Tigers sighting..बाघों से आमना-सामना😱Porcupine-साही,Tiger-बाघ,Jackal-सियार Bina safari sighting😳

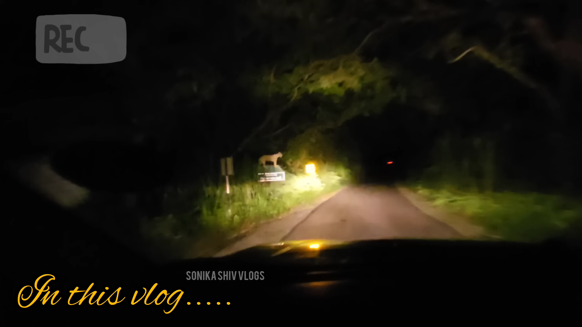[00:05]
शायद आगे एक और टाइगर है।
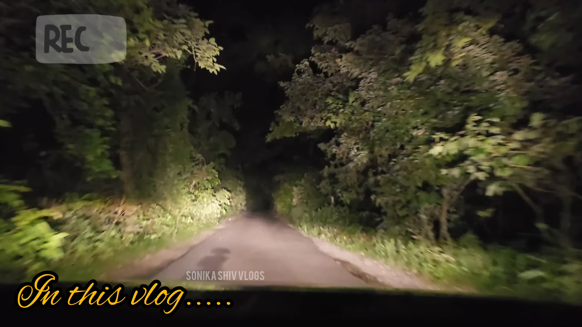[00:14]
एस3 भी हो सकता है, अभी लेफ्ट से राइट की तरफ गया है वो शायद। और इन नाले में अच्छा खासा पानी, कुछ सेकंड्स का यही हो रहा है वाले टाइगर में भी और यहाँ पर भी।
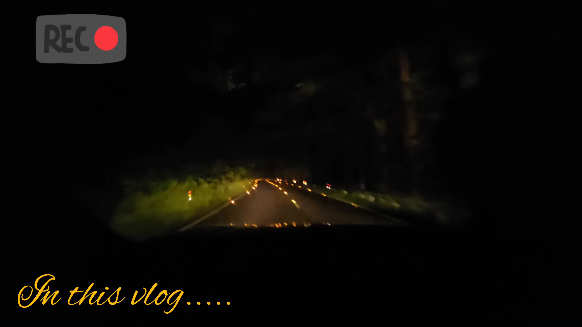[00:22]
रास्ते में एक डॉग कब में पट्टा खोल के मतलब भाग के,
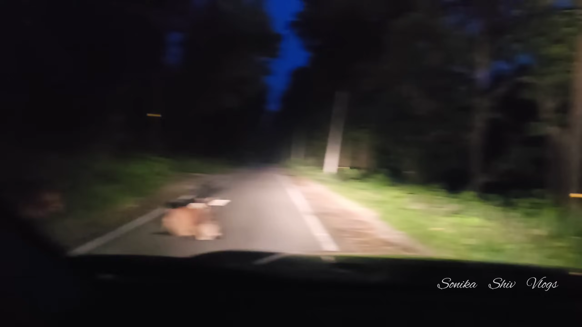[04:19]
और यहाँ देखिए बीच रोड में बैठी है गौ माता।
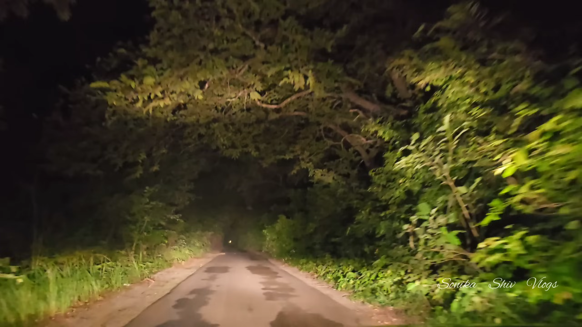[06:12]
जी अभी हमें टाइगर दिखा है यहाँ पर और वो शायद क्रॉस करके इस तरफ आ रहा है या उस तरफ गया, समझ में नहीं आया, लेकिन वो अभी वहीं पर है।
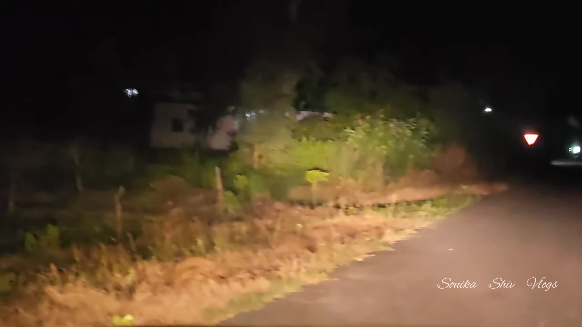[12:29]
जा रहा है उधर गया, कितने पास में है,
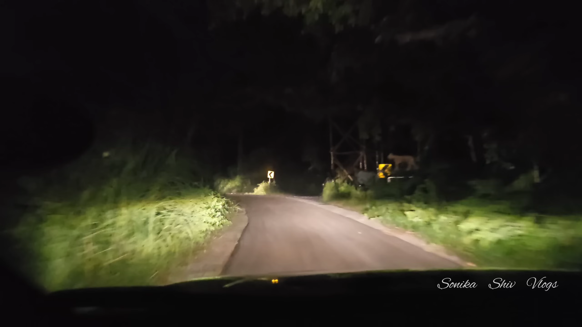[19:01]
ये देखिए बाइक भी आ रही है अभी उसी एरिया से, और जब वो टाइगर अभी दूसरा दिखाया उसके बाद से बहुत गाड़ियाँ आ गई हैं, तो अगर वो निकलना भी चाह रहा होगा तो अभी तो निकला नहीं होगा, क्योंकि गाड़ी देख के एकदम से अंदर चला गया था।
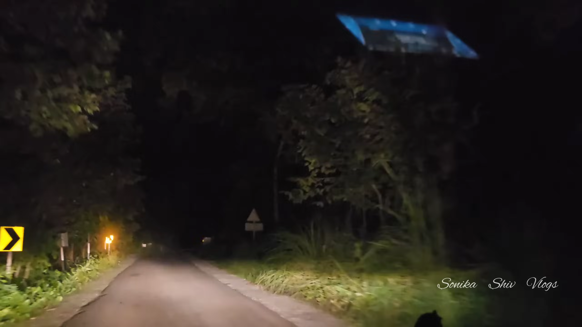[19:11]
तो अभी हम आराम आराम से जा रहे हैं, और लाइटनिंग भी हो रही है, बहुत बिजली कड़क रही है। ये भी बैरिकेड्स लगे हैं, देखिए जोन 1 का एरिया है, ग्रास ही ग्रास है सब अंदर।
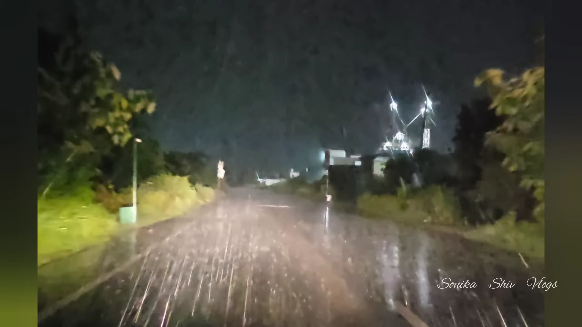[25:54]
वो वहीं पर पुलिस वाले बता देंगे नाला आया हुआ तो।
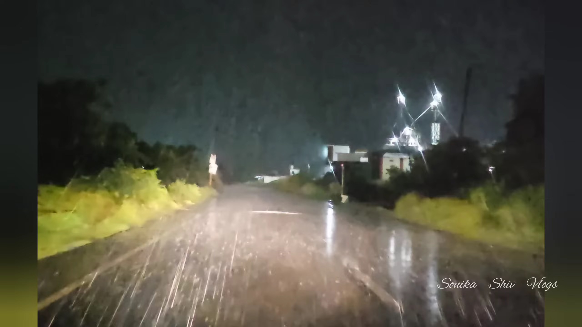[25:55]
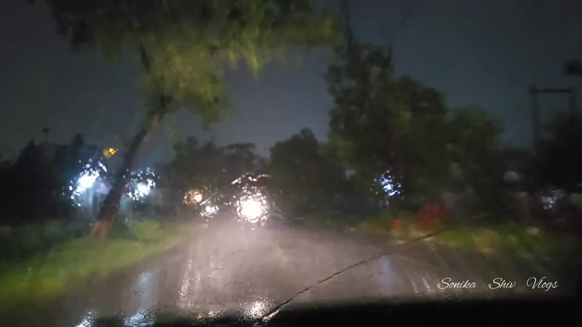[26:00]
और इन नाले में अच्छा खासा पानी है।
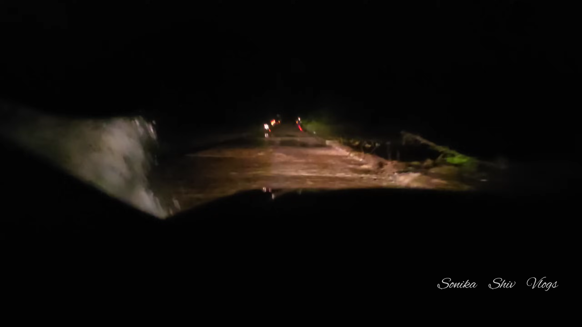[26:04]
और बढ़ सकता है, थोड़ा और देर होती है तो फिर और बढ़ सकता था पानी। अभी रास्ते में चोर गलिया से पहले कुछ क्रॉस करके दिखा रोड में, पता नहीं मुझे तो ऐसा लगा जैसे बिल्ली से काफी बड़ा था